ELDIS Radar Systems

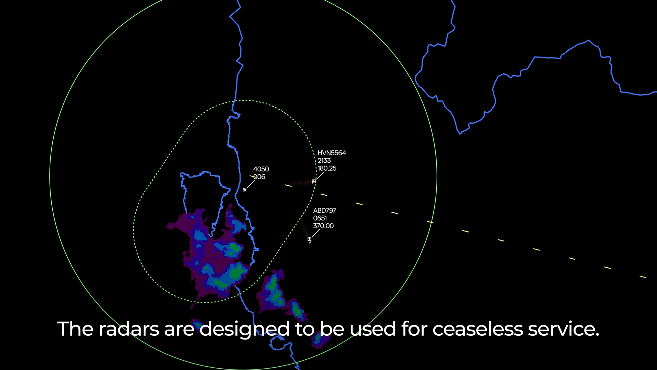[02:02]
The radars are designed to be used for ceaseless service.